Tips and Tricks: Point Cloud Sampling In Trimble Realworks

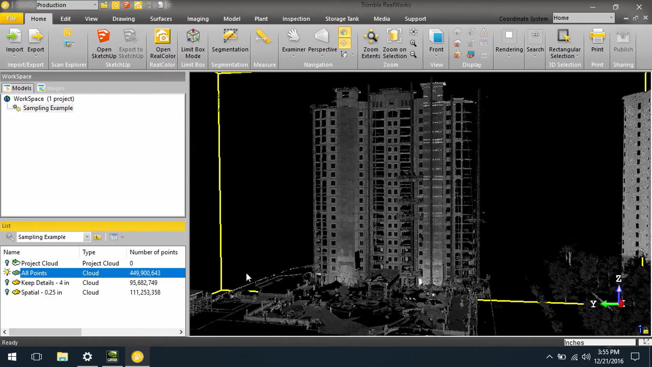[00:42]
Now here we are in Trimble RealWorks, and right now we're viewing all points from four scanner setup locations. This is totaling 449 million points. Now if we zoom in to the face of the building,
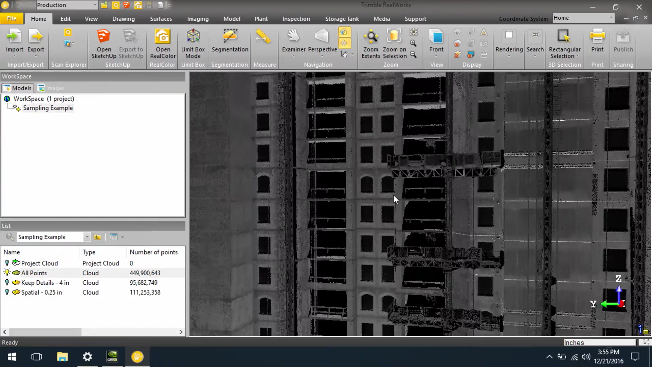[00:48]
we will see that we have a lot of detail and a lot of density and good coverage on this point cloud. But maybe in some applications, we don't need all of these points. Another way in which we can sample the data is based on a spatial sampling. Here I will turn on a spatial sampling with a point every quarter of an inch. Now what you will see is the data fills in nicely, still have clear picture, we can see all the detail we need, but we don't have nearly as many points.
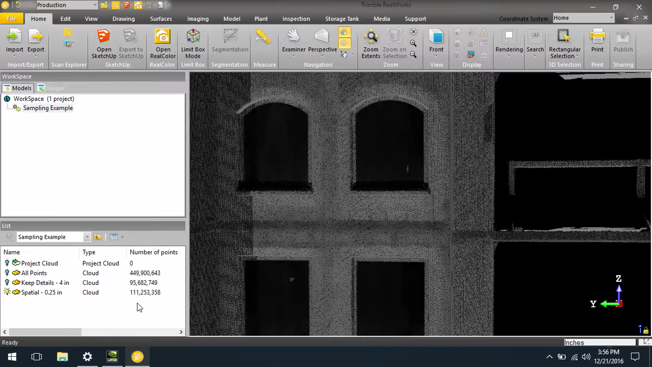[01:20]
Instead of managing 449 million, we're now only working with 111 million.
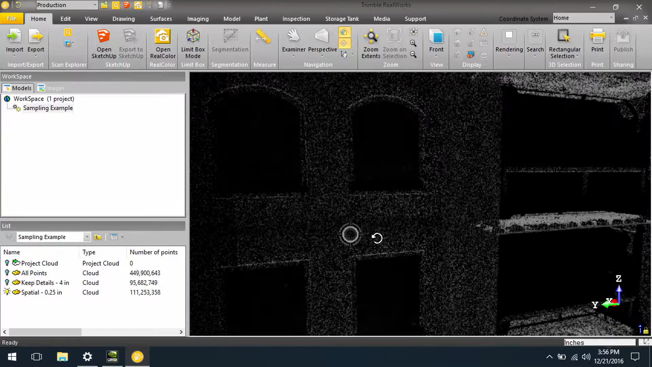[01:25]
So in some applications, just sampling at a less detail will give you what you need.
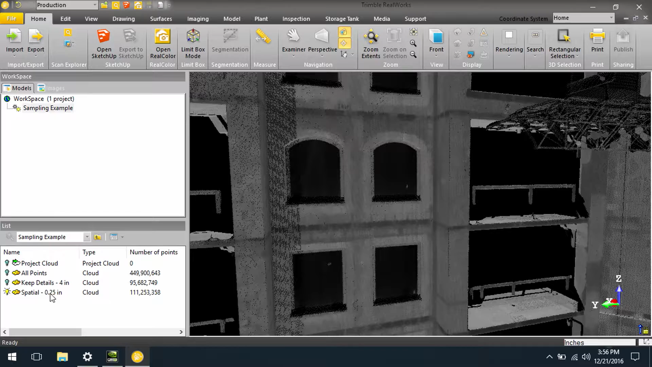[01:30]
But in some cases, we can even go lower. Let's take a look at this one here called Keep Details 4 inches. Now in this data set here,
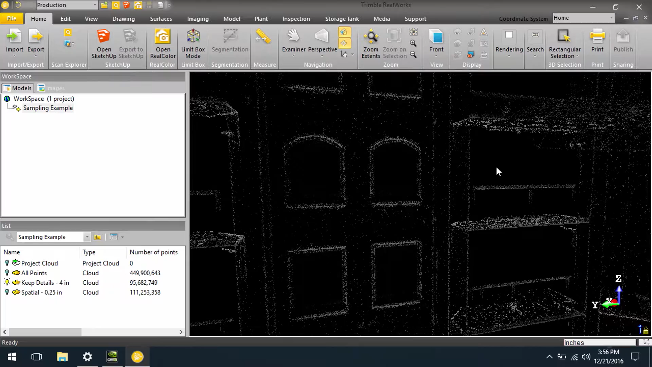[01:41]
what Trimble RealWorks is doing is actually extracting points wherever there are edges. Anytime there is a planar surface, it drops back to this four inch sampling. So in large flat surfaces such as a facade or flat floors, we don't end up with nearly as many points. But anywhere there is detail, there are edges, or tight detail on the data, you get all of the points.
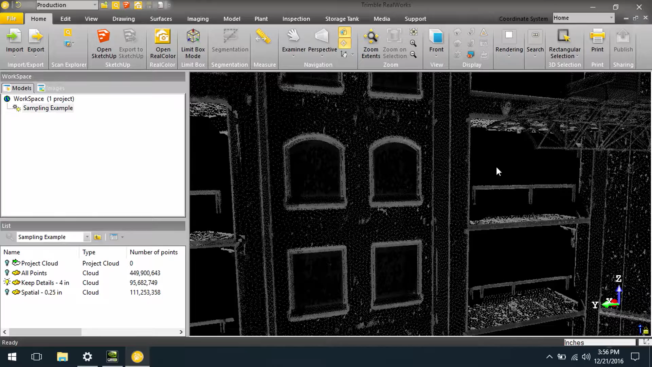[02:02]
So here we can see we're only dealing with 95 million points.
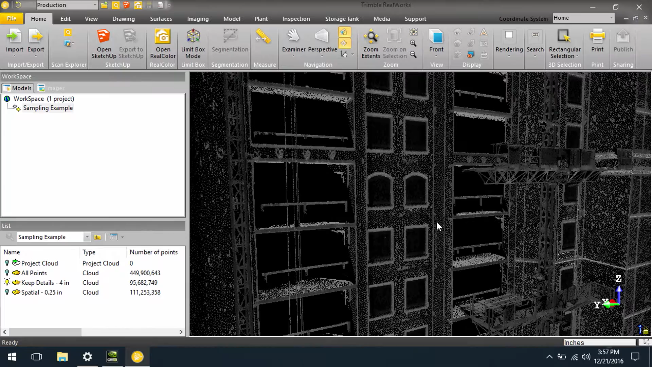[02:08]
If I zoom out, you can still see we have enough detail to make out the face of the buildings
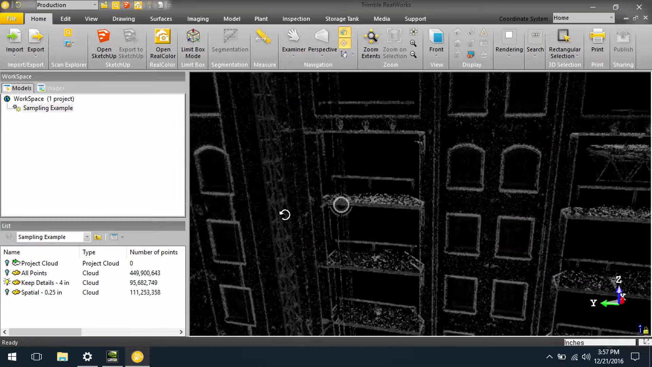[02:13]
and to create comparisons between
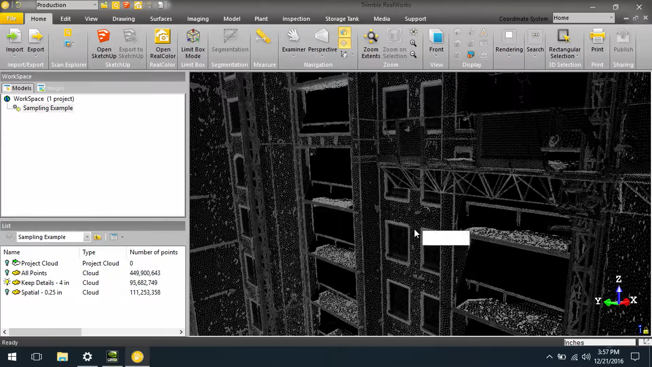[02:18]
planar surfaces and the point cloud or create a mesh if needed.